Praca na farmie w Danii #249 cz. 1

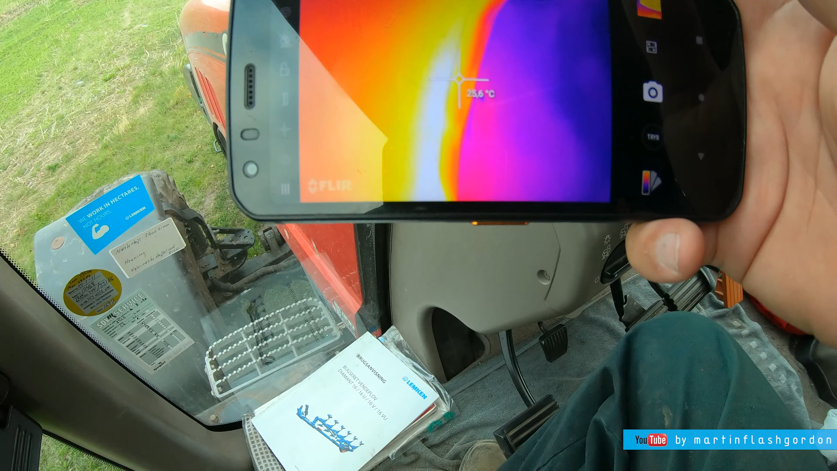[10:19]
30 stopni. Ale idziemy zobaczyć zwolnicę i wał napędowy.
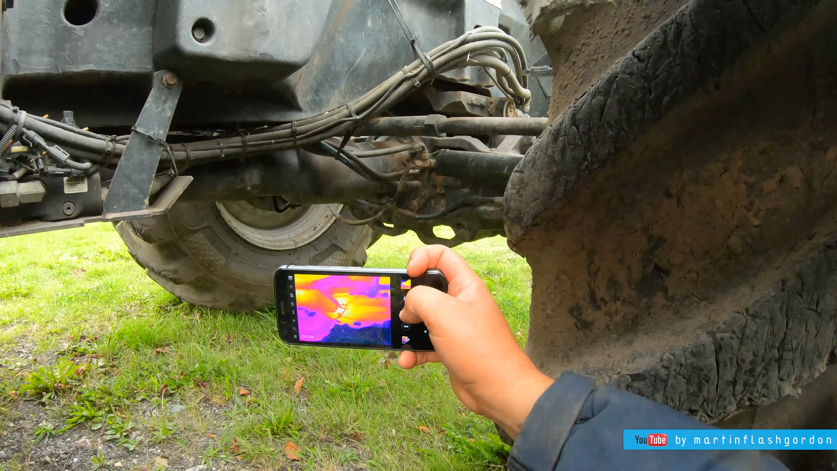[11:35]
Stopnie. Cały magnumik. Widać, że nic się nie przegrzało. Koguty gorące, przednie światło widać ładnie.
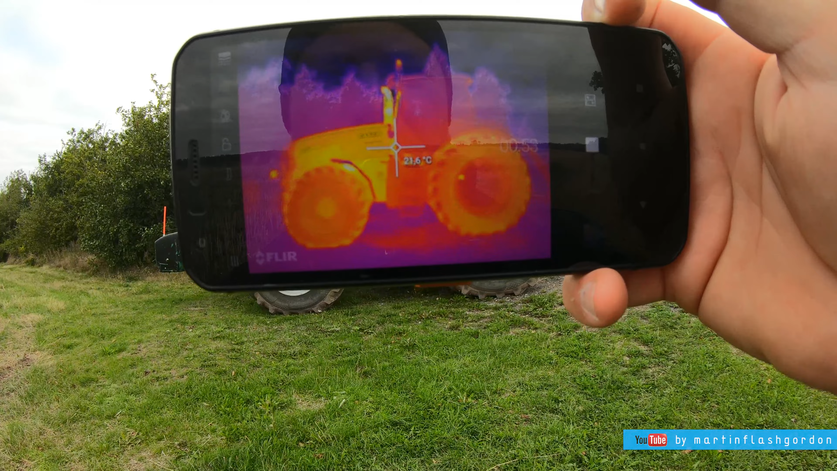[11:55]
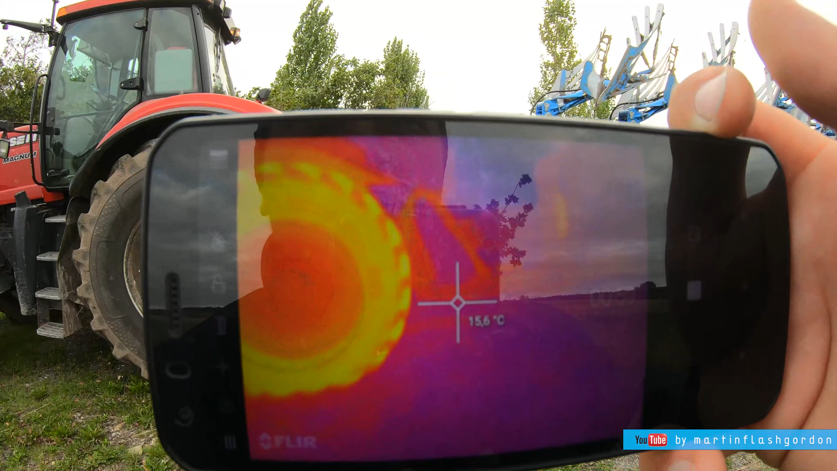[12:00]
On screen: spot 15.6°C
To jest bardzo fajna kamera dla rolników.
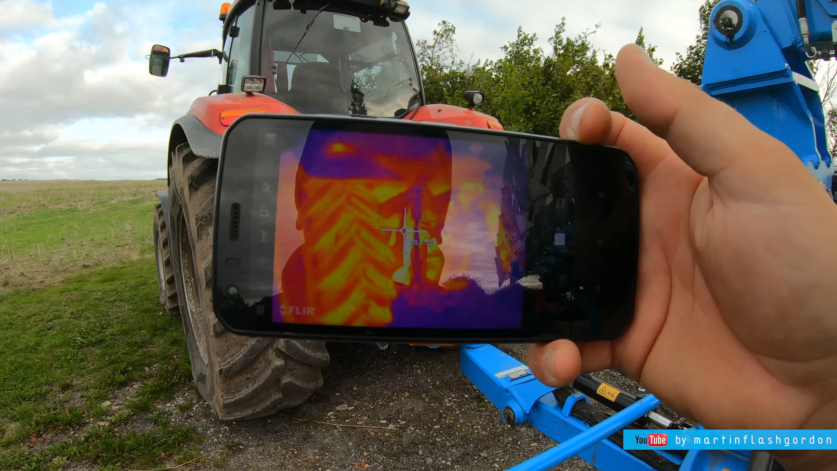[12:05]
Nie musicie kupować telefonu, możecie osobną kupić taką FLIR sobie kamerę jak latarkę.
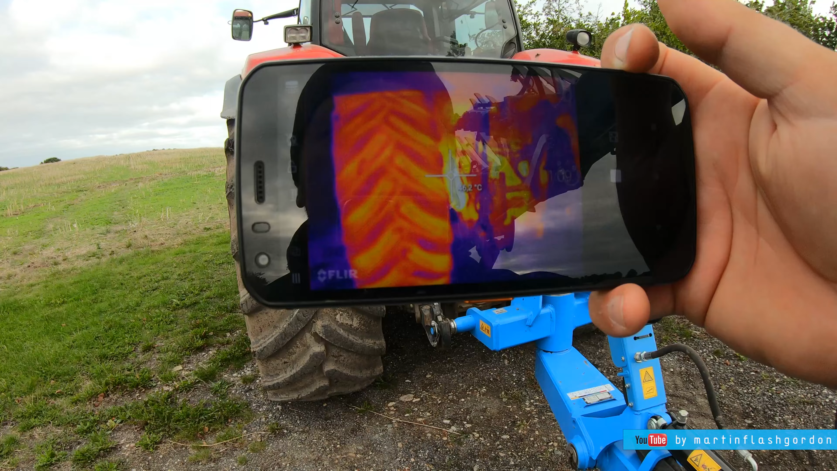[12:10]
Tylny most gorący, bo to normalne.
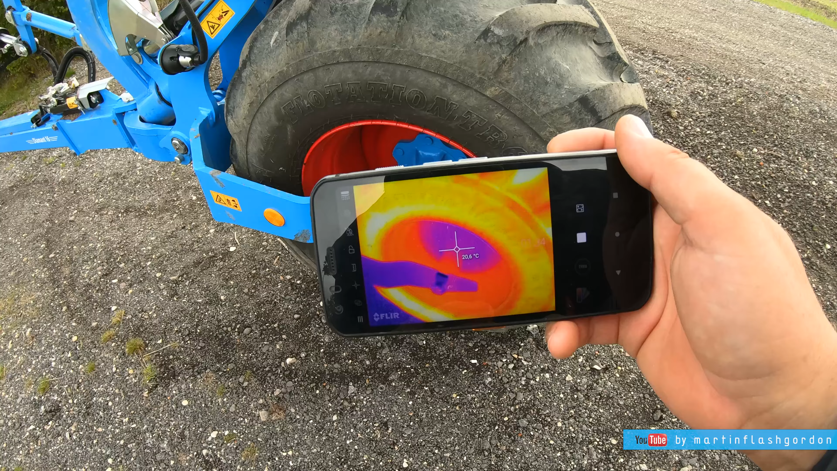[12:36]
smaru dostały, nie są rozgrzane. Widzicie, jak ładnie widać? Łożysko jest igła. Drugie też. Chociaż to jest bardziej rozgrzane. Ma 24, a te ma...